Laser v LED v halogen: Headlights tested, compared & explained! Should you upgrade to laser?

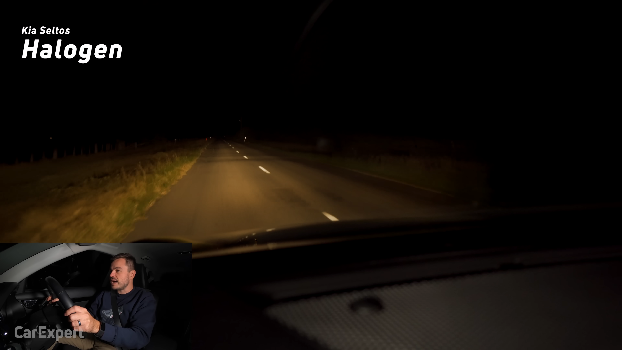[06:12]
So I'm seeing off to the sides of the road, and then I can see a little further as well. So that's no high beam, high beam. So there is a bit of a difference there, but you can see why this is unremarkable. It's quite a dull light, and it doesn't provide a great deal of clarity. So you're not actually seeing the detail in what's going ahead on the road in front of you. So we are now in the Suzuki Swift.
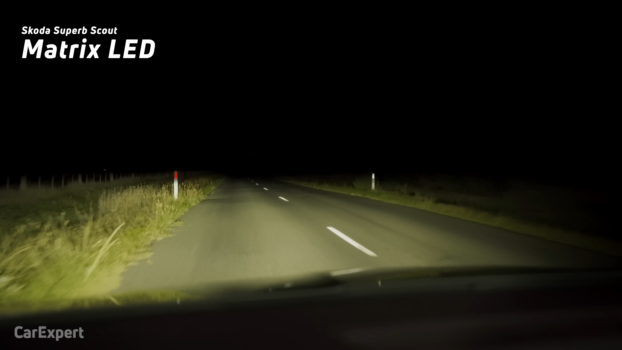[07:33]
So while it's similar technology to the Swift, it is a completely different arrangement of LEDs. This also has a matrix LED, which I'll show you in a second. But you can see straight away here that it appears to be a wider beam with those extra modules. And if I go over to high beam, yeah, we're getting a whole lot more light above that main beam. You can see up at the top of the trees there on the left and the right, I'm getting a whole lot more visibility across the road. So yes, with multiple LED modules, you're actually getting far better light. Let's see what it looks like with matrix LED working.
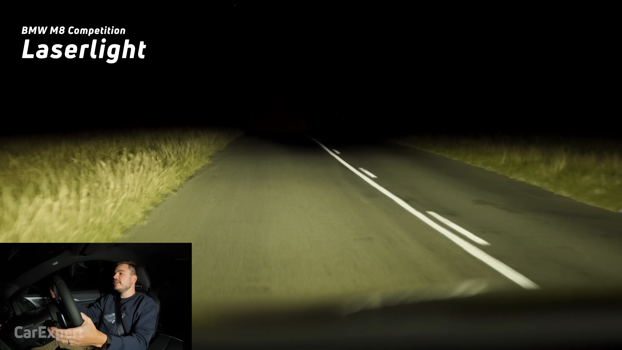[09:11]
And then if I manually put the high beam on, you can see everything lights up really nicely. So it is an impressive high beam as it is. But we're keen to see what it's like with the laser function on. So we'll get it above the threshold for laser lighting.
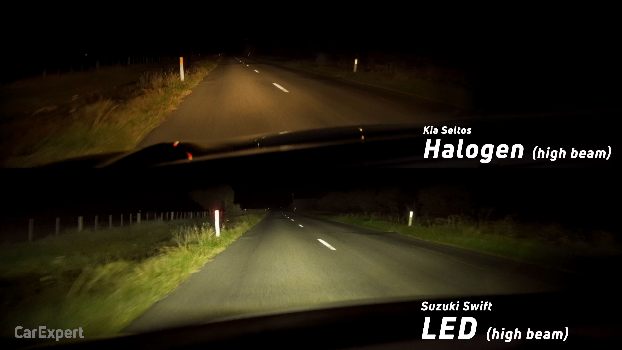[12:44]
And again, throwing back to when we went for our test drive, you can clearly see how much extra light a bi-LED setup is providing. You can see long down the road. And then it also exposes a bit more of what's going on around the sides of the car where the bushes are.
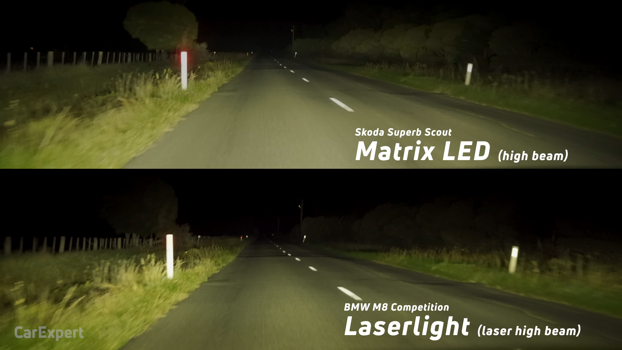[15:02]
And we did notice when we were out on the test drive that it was a little perplexing that it didn't really light up as much as we thought it would when the lasers were active. We've always felt the Skoda was actually brighter. And these numbers kind of prove that the LED modules in the Skoda are better than the laser lights in the BMW. So let me know what you guys think about the results.